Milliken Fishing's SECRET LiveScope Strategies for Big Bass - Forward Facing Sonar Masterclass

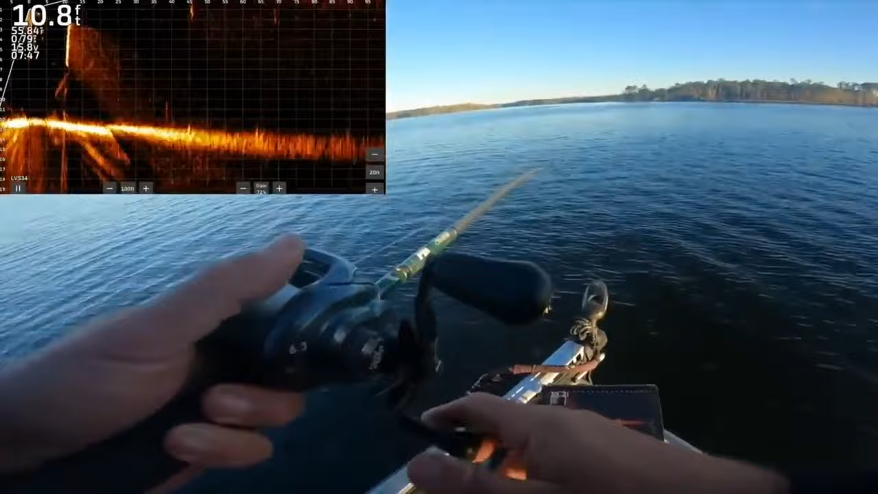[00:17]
six cents draw nine inch glide bait you can see a couple of them snake in the bottom there hits the water up there and this is might be a good time to think about what we're going to see later where we talk about the draw power of some of the big baits but you're about to see what's actually down there in just a second once these fish know that the bait is in their presence in the water
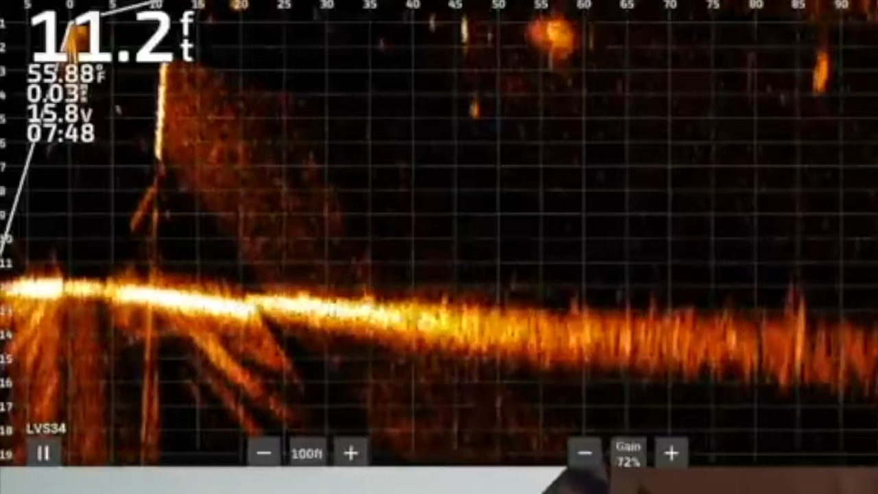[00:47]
On screen: depth 11.2 ft, water 55.88°F
column one of them is about to get triggered right there he sees it and game over mr draw swim bait here comes the school once again watch watch my bait right there
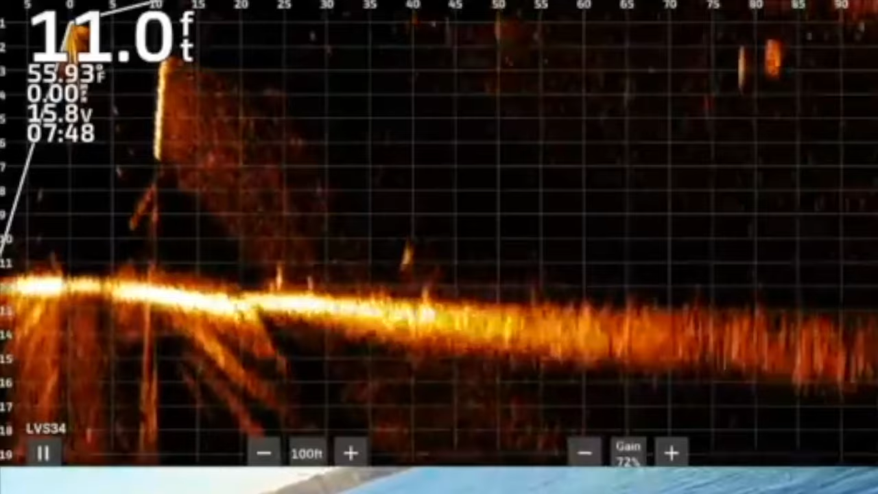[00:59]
On screen: depth 11.0 ft
you can't see it i twitched it as soon as that fish got almost to it and we got a dang
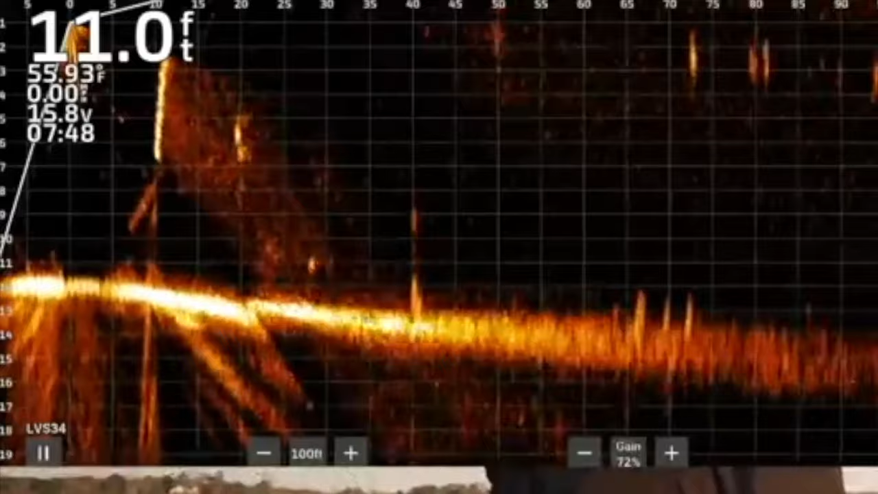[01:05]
On screen: depth 11.0 ft, water 55.93°F
frenzy of fish coming out of the woodworks that are dotted up on the bottom that we never probably i